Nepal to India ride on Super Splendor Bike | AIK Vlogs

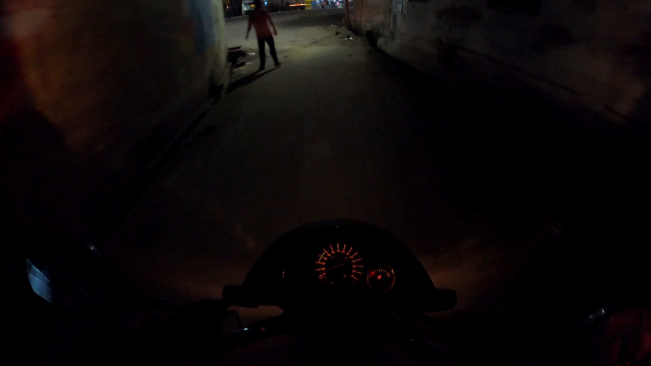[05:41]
اور یہ جو ایریہ ہے یہ ڈگری کالیس سے تھوڑا سا ہی آگے آکے یہ مسجد تھی
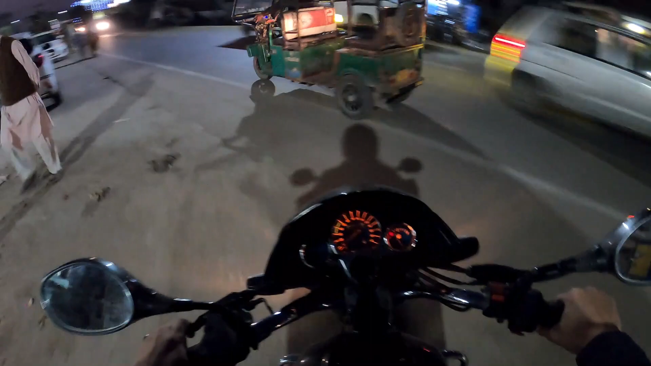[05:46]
یہ ٹیسٹ آفتنگ کے گلی میں یہاں سے چلتے ہیں ہم لوگ پھائیٹ ایک اونا کی طرف
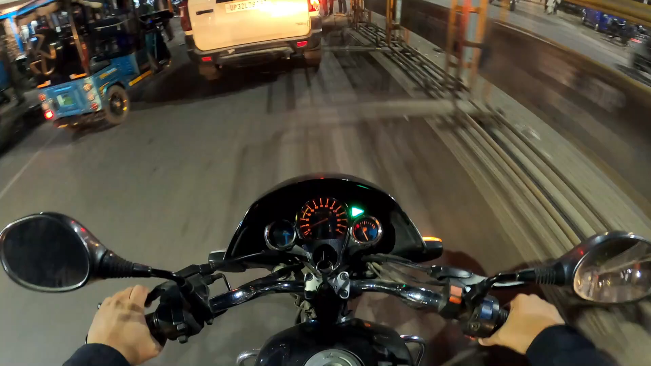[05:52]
موسیقی تو دوستوں ابھی ہم لوگ بلرامپور سے نکل رہے ہیں
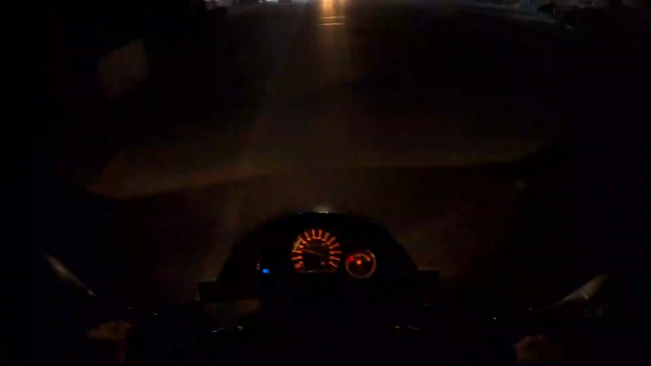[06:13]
تو دوستوں فائنلی ہم لوگ ایک اونا پہنچ گئے ہیں اور اللہ تعالیٰ کا بہت براہ حسان ہوا کرم ہوا کہ ہم لوگ کو خیر و آفیت سے لے کے گئے اور خیر و آفیت سے اپنے گھر پہ پہنچا دئے اور اس ویڈیو کو میں یہی پہ کرتا ہوں اینڈ